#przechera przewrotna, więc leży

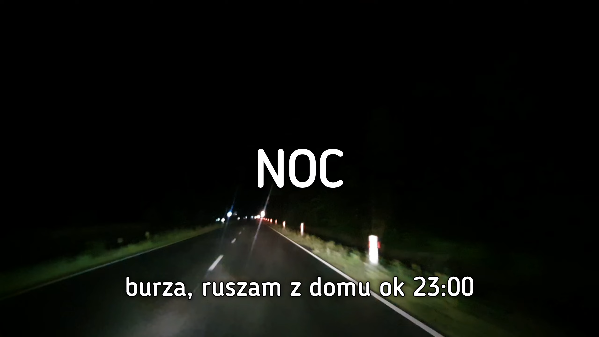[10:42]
Słuchajcie Jest godzina 23.30 No i wyrwałem się na taki nocny wypad
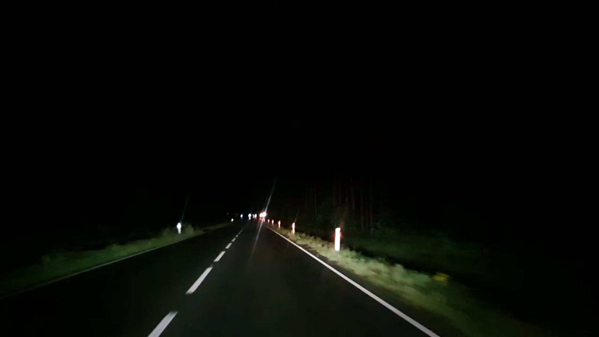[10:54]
Pogoda wydaje mi się fajna Bo Krąży burza tutaj dookoła Jak widać tu padało Jestem niedaleko łowiska Jeżdżamy właśnie do Puszczy Bolimowskiej Jest tutaj Już pewnie o tym mówiłem Ale bardzo duża populacja Daniela Często jak w nocy wracam z polowania No to słuchajcie Tabuny po prostu Całe chmary A może tak lepiej Całe chmary